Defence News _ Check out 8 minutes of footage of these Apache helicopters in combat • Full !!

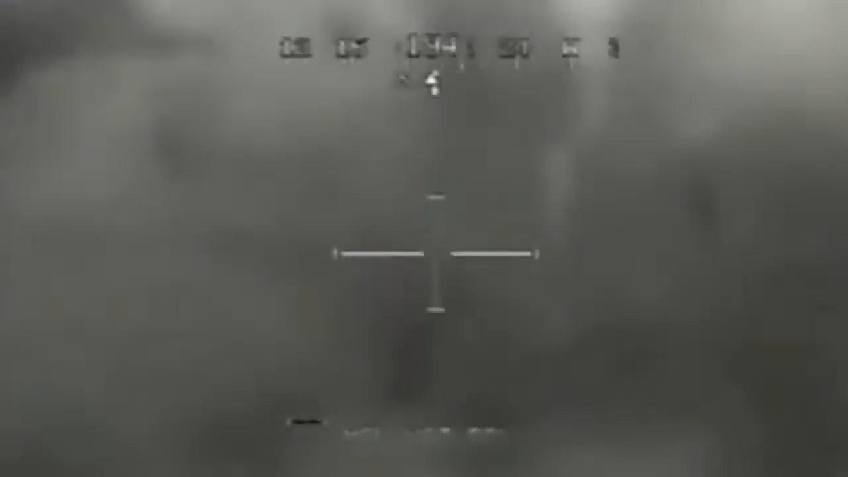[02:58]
Good impact. Target destroyed. Roger. Rolling.
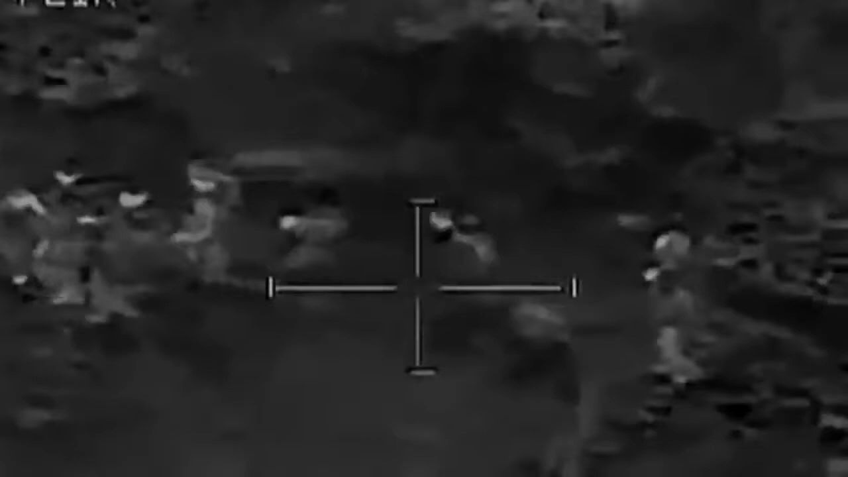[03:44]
What's the approximate distance from the nearest collot? Over. Roger, closest collot is a 200 meters.
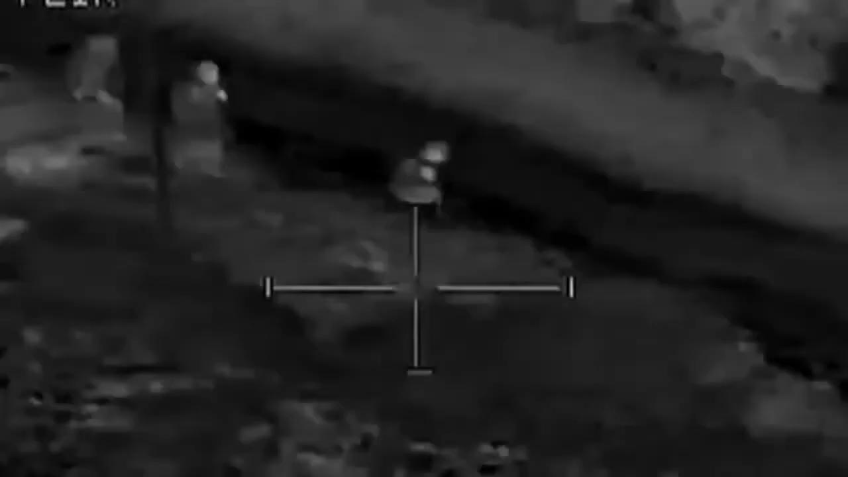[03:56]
If you catch them in the middle of that, shouldn't be any collateral.
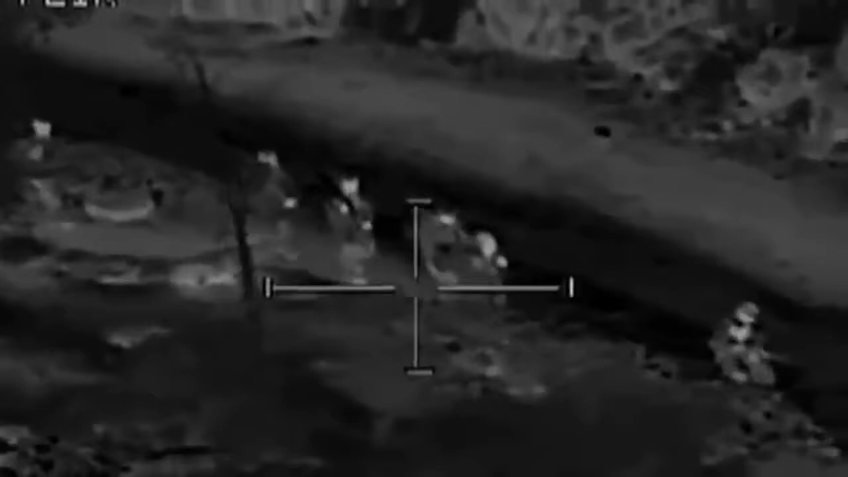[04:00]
I don't think we're going to have any collateral if we go along the road. We're observing them walking farther away from all collateral damage. Roger, give me a good estimate on distance from that last bigger group of collots.
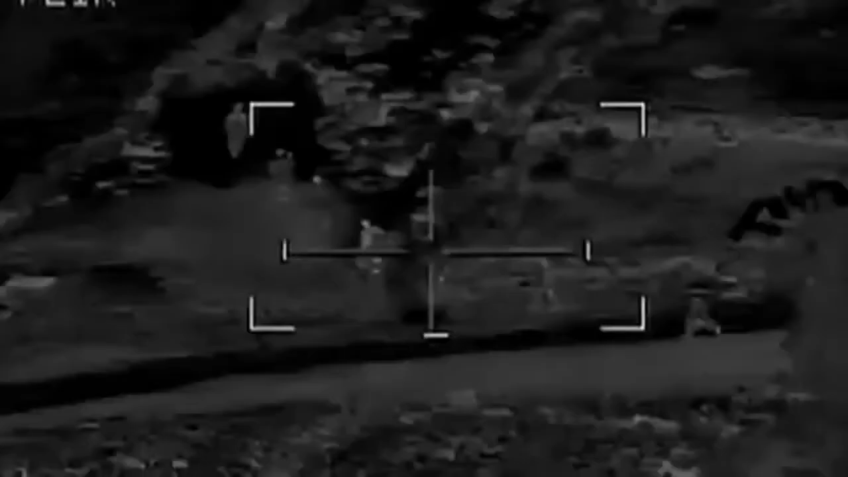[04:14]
They're about 200 meters from the collot. At least, probably more than that.
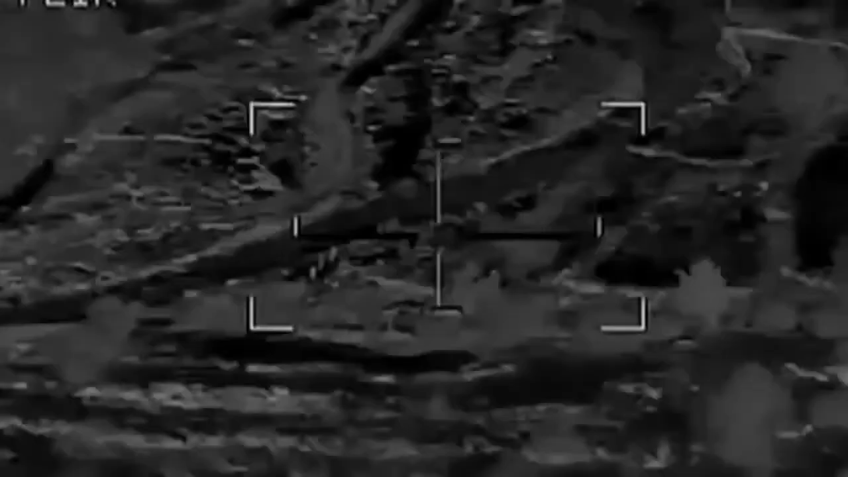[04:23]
We are now 200 meters from the closest collot,
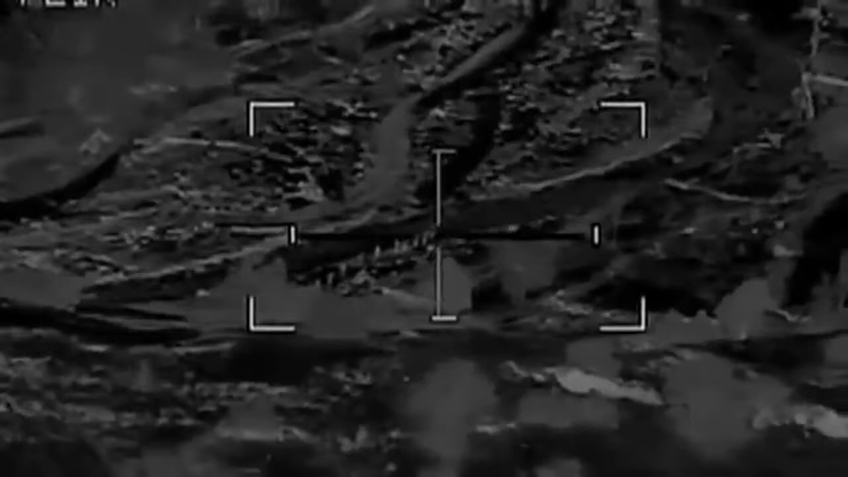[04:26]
still staying in a tight group with their weapons, requesting the clearance of fire.